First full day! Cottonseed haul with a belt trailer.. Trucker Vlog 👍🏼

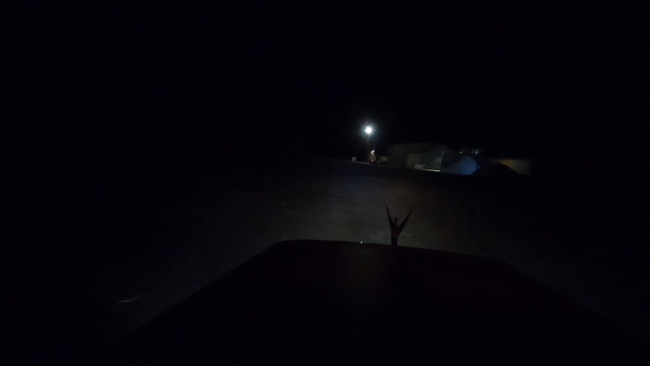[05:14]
pulling in here to the 10. That's a quick little 18 miles, wasn't it?